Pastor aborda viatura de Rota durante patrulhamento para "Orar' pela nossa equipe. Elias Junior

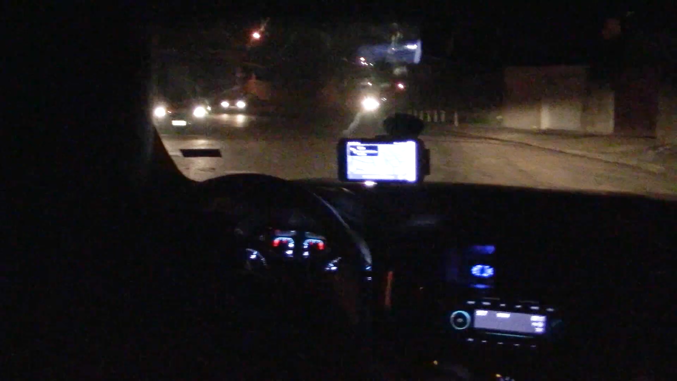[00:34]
A gente está na área do 26 aqui e o Copom pagou uma ocorrência que é rio de explosão e fuga.
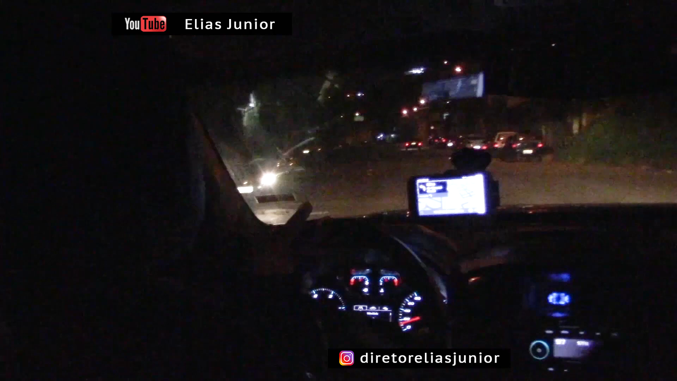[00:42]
Irmão, é o seguinte, a gente tá na área do 26 e o Copom pagou uma ocorrência, jogou um alerta aí de não, pagou ocorrência, jogou um alerta de explosão e fuga. Só que ele não retornou mais nada do QTH e a gente tá na área do 26.